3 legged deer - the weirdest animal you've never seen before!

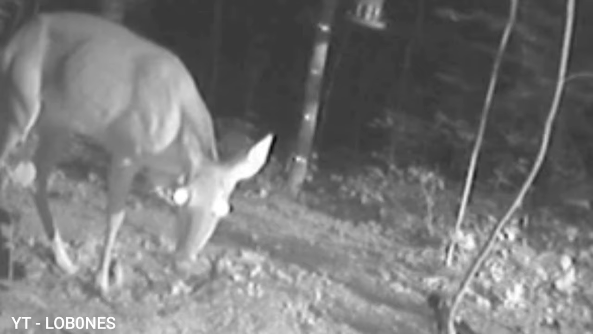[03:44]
There are numerous animals recorded in the wild cam, but this one is special. A deer is seen enjoying the grass. Surprisingly, the deer doesn't have one leg. The front leg is missing. Might be it been lost in the predator attack.